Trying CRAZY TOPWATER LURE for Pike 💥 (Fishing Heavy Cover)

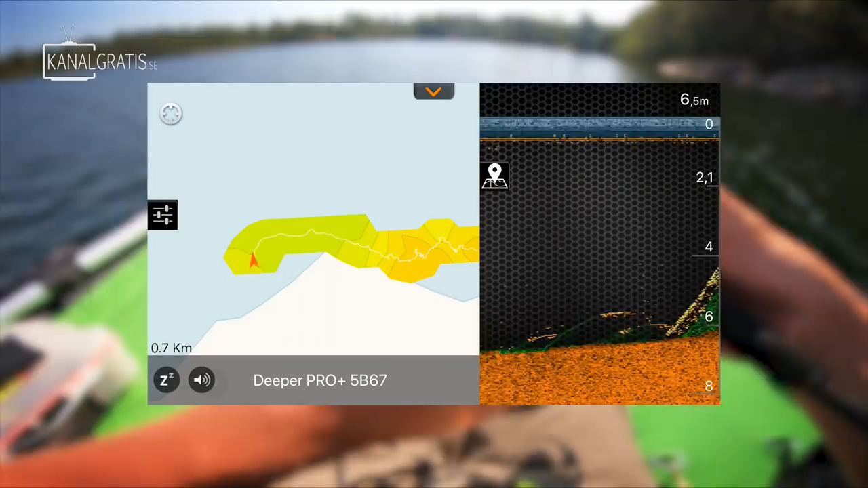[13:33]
On screen: depth 6.5 m
Not sure how well you can see it. But we have 7.5 meters of water. And it's just getting deeper and deeper. Just have a look at this. This is awesome. Trolling around a little bit while looking for good spots.
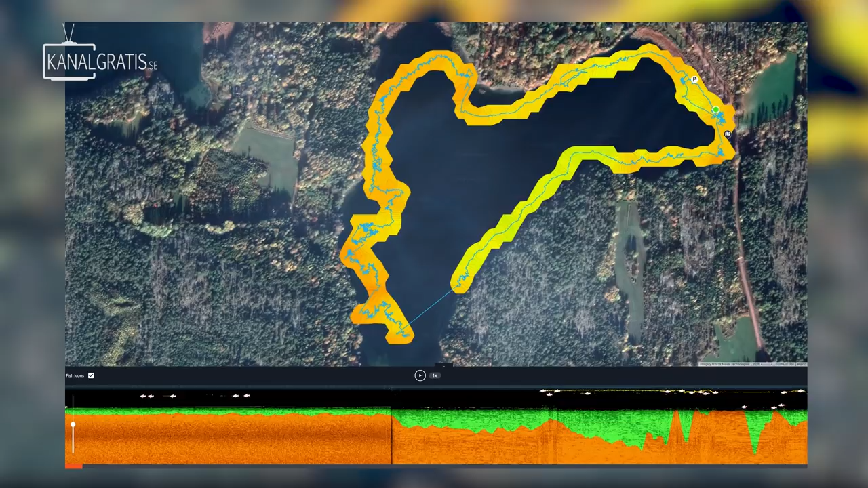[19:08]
the deeper lake look what it looked like what we can see is that we had one side of the lake with deeper water and then